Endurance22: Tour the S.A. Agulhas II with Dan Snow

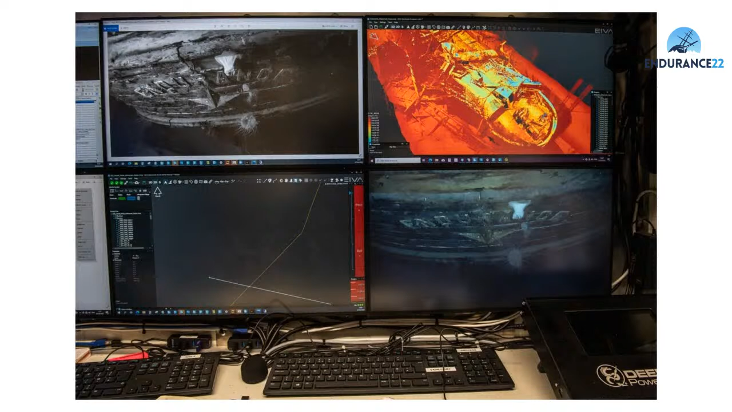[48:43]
but um like uh on picture one I see like uh what are those white stuff on the ship again is it like uh they're sea creatures they're sea creatures i'm not exactly sure exactly what sea creatures they